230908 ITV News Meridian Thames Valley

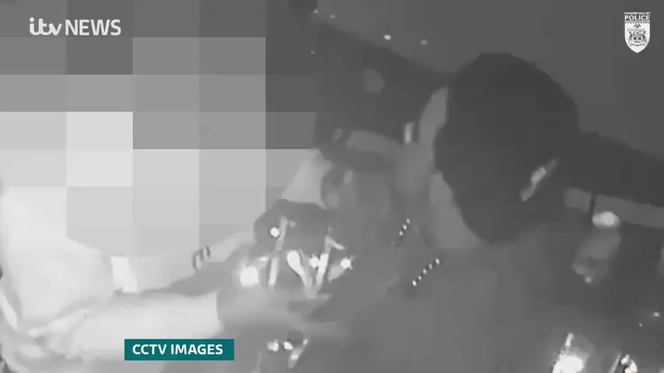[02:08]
CCTV images from earlier in the evening show Mwinami getting more and more agitated and handling what the prosecution said was the knife he attacked Alex with in his pocket.
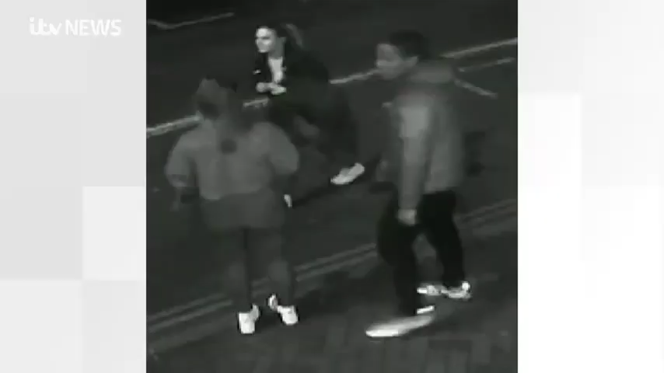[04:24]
Two men in their 20s were attacked by three people outside Revolution de Cuba Bar on Friar Street in the early hours of May the 2nd.
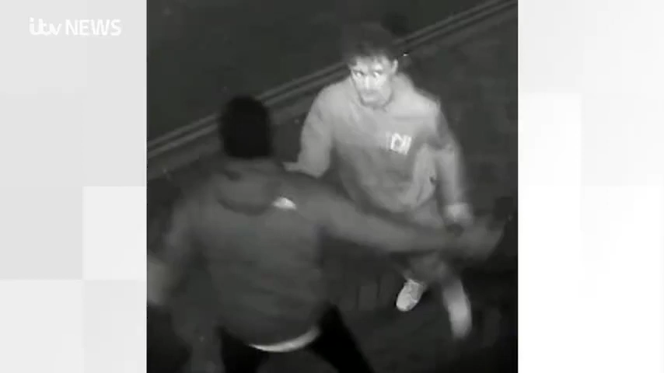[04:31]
A bottle was smashed over the head of one of the victims. He was repeatedly kicked, leaving him unconscious on the pavement.